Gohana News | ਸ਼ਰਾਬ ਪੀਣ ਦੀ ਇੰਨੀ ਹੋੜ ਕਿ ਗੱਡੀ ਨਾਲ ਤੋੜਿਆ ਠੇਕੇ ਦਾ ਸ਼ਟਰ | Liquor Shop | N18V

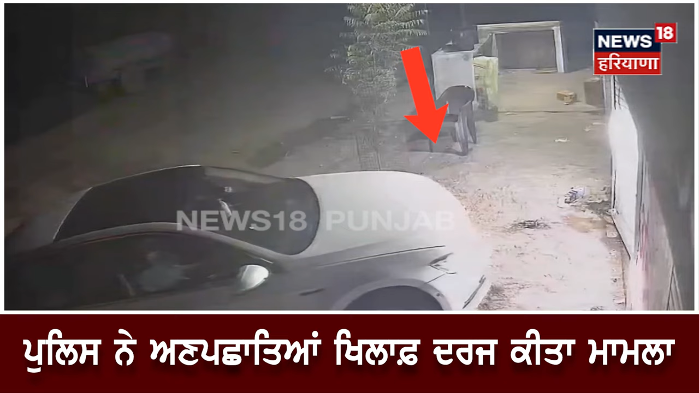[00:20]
आई आई गोहाना रोहतक हाईवे ते स्थित पेंड सहारा तो जिते एहे कटना ठेके दे बाहर लगे CCTV